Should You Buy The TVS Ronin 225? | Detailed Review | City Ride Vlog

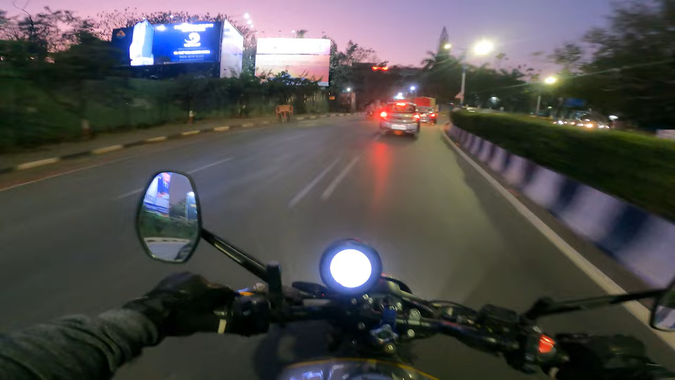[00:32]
okay so unfortunately it is dark now but i'm hoping the gopro can help me out here the Ronin is honestly astonishing in the city it's so easy to ride literally no effort at all the brakes are great abs at both ends works well all of the torque is at the bottom end which makes creeping along in traffic like this an absolute breeze
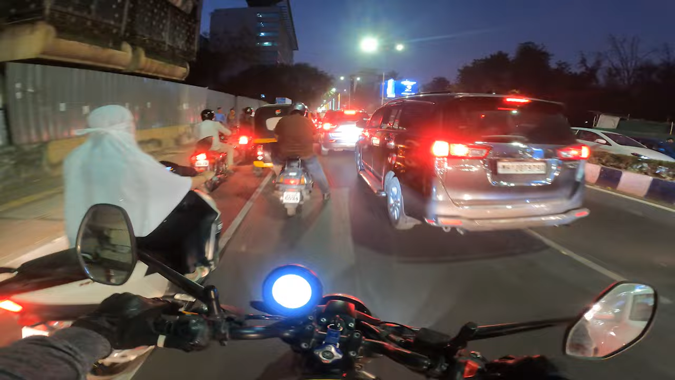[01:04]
you really don't need to use the throttle here again this really nice decoration is here because of the g20 summit that happened here last month i hope they keep it i'm a fan of this it looks nice cruising at high gears at low speeds is also super duper easy bro what is wrong with this guy okay let's see how low fifth gear can go 30 32 and we're still trudging along very comfortably no problems at all see we're still in fifth and we are going smooth no knocking nothing at all
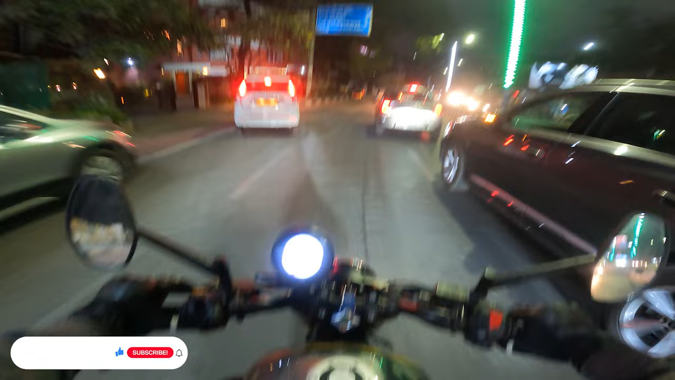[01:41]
24 yeah 24 okay 23 is when you get knocking but still pretty good i'd like to show you how it is when i open the
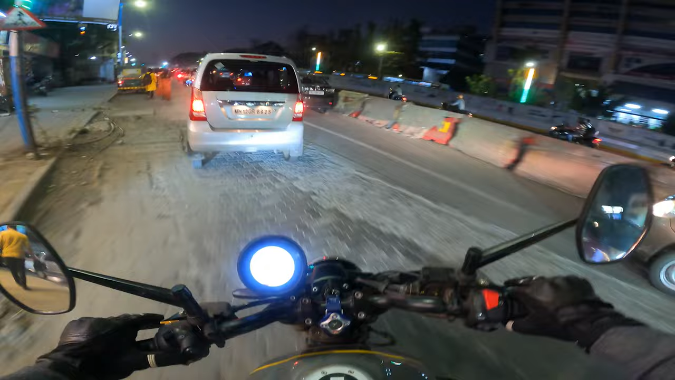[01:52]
taps because we've talked a lot about how it is in the city and we've established that it's fantastic it's dark but this gives me an opportunity to talk about the headlight which is phenomenal look at the high beam look
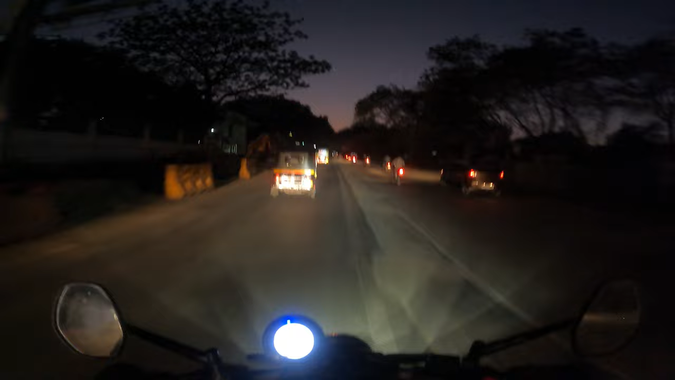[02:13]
at that throw it's mad honestly this is all the light most people are going to need much better than those stupid aftermarket night eyes you get they're absolutely shit man my favorite superbike showroom in poone triumph bu bandari the ronin can go reasonably fast
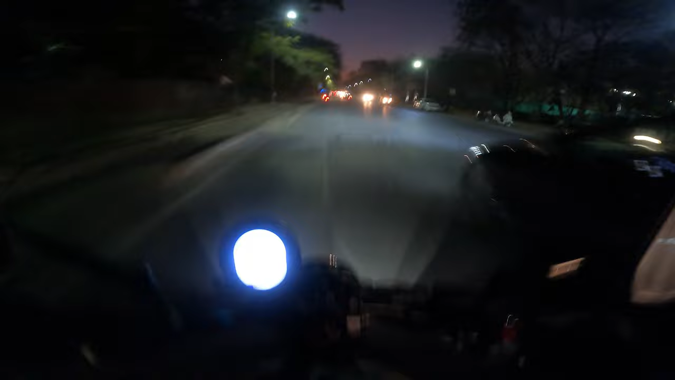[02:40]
but you also sense that it's not something it's very happy doing the vibrations creeping in the tank especially here you can really feel them through your legs and the noise goes from that satisfying rumble to that just very generic motorcycle engine sound which isn't particularly pleasant to hear the suspension is great though it's great compared to its direct rival the royal enfield hunter this one is leaps
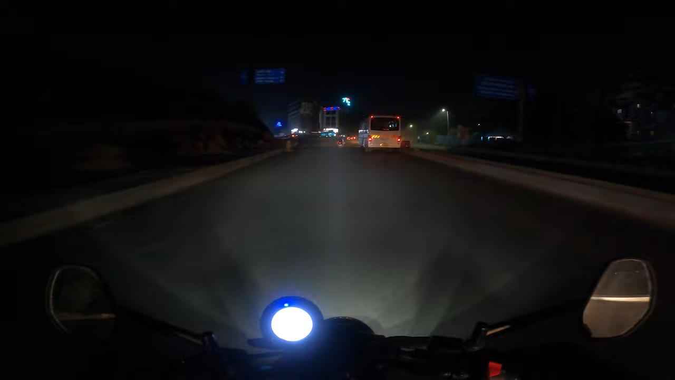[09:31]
it's a bit of a mixed bag this i won't lie i like the bike okay okay quick opportunity to show you that on rough
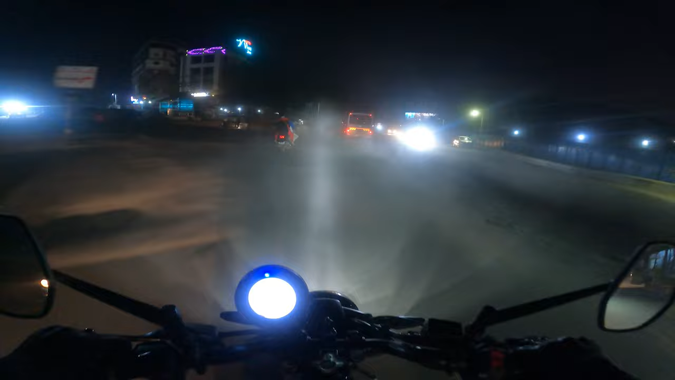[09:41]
roads holy this dust is mad oh my god okay it's highway time now i'll just finish the verdict on the highway i guess so if you want a powerful bike is like especially and exclusively for city use very weird demographic i know but then the ronin will make sense for you and if you want a comfortable pillion seat that is something this bike does very well
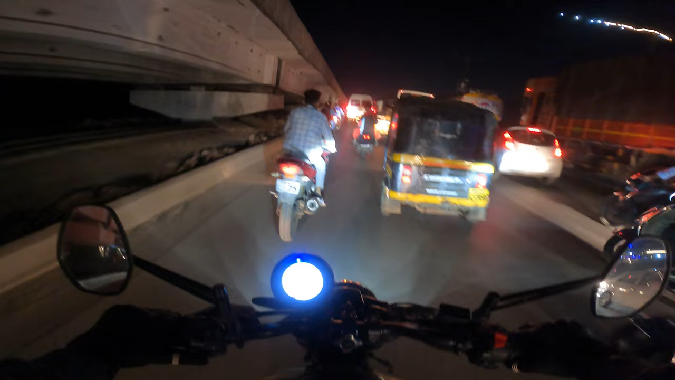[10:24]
city use ride quality pillion comfort features if that matters to you low down power and talk a nice exhaust note also low down what the heck
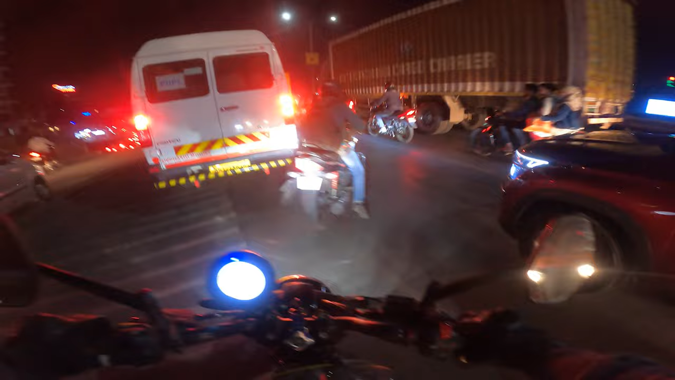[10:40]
what the heck are you doing bloody idiot also super light clutch which is a slipper clutch as well works amazing i think i forgot to mention that but downshifting is just so incredibly smooth look at this